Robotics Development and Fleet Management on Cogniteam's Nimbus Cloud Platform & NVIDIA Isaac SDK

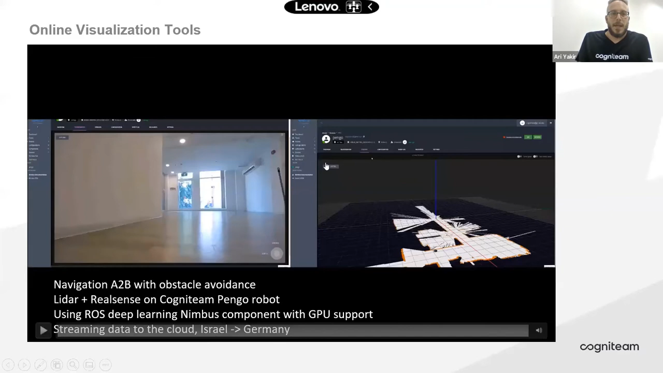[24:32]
Another example is our visualization tool. So we basically have from the cloud something that is very similar to what you would use RVs for when using ROS.
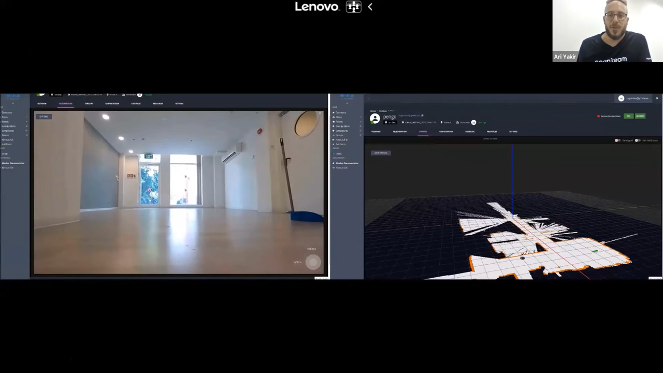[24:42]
So you can see the map, for example,
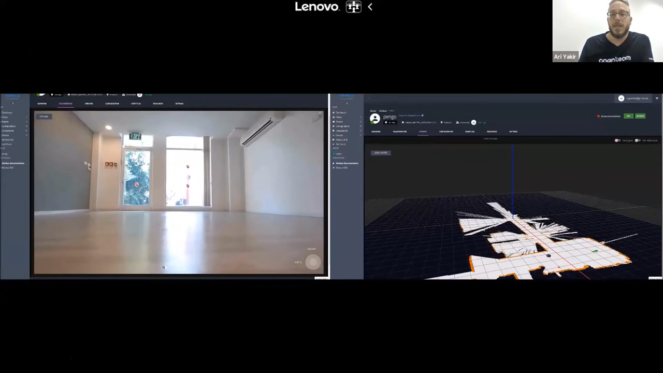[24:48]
here and you can send goals to the robot from the cloud.
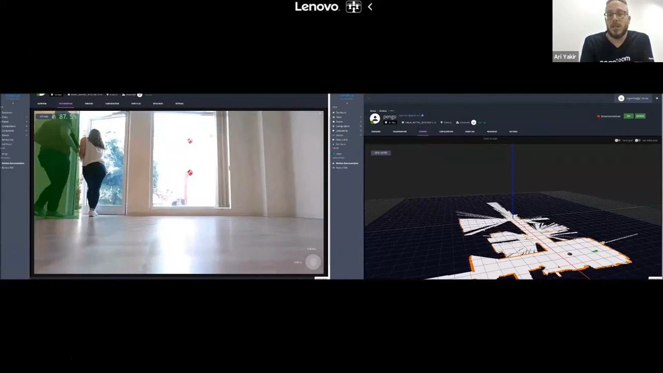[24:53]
You see on the left there is a stream image in which we can see the detection of a
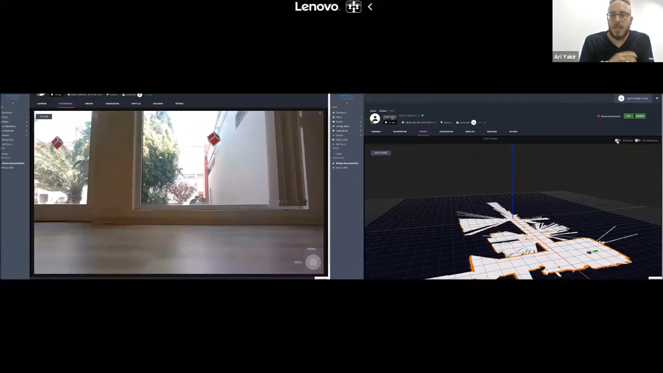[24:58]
running from a DNN running by the robot.
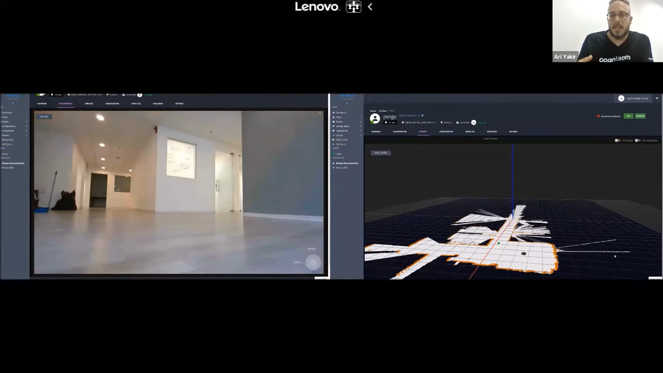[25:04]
And basically we can interact with the robot in here in this example. For example, the video is being uploaded to Germany and then being downloaded back to Israel and it's all in real time.